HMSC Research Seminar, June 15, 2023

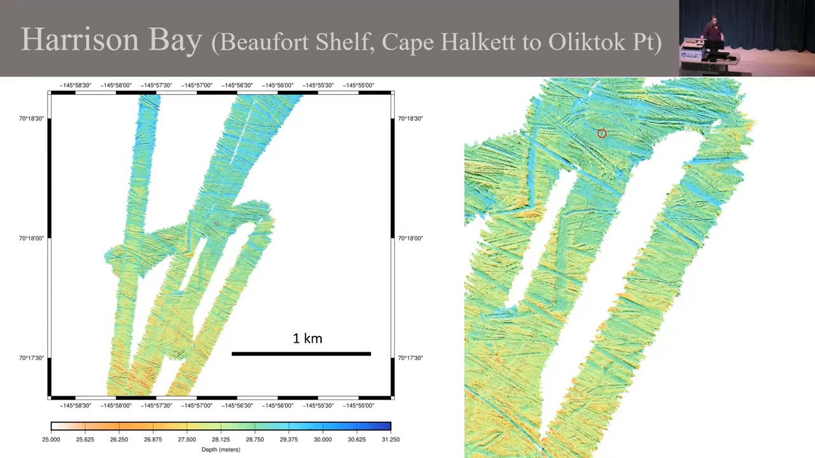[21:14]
Some of them make right angles, which is pretty odd in the ocean. And they're everywhere from about the 10 to 20 meter isobath all the way out to the slope break. So these are formed by big ice keels, big pressure ridges that form in the upper right.